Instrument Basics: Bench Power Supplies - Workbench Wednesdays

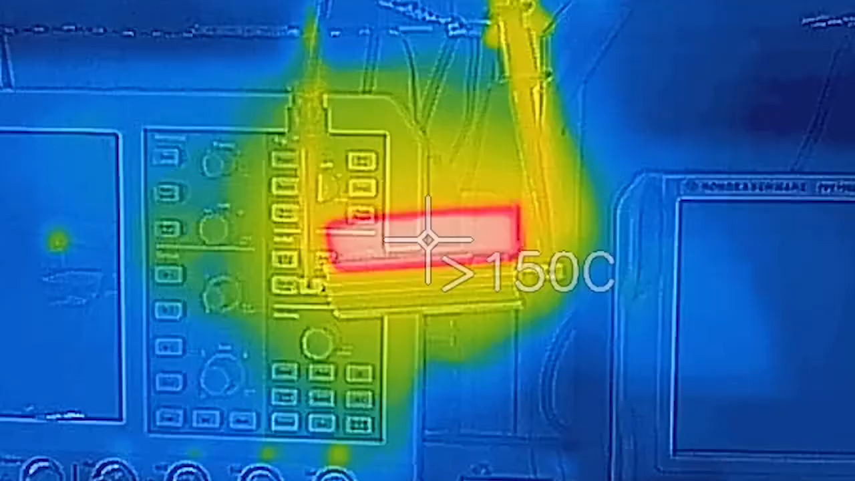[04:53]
Now putting 60 volts across this resistor causes it to dissipate about 52 watts and get over 100 degrees C.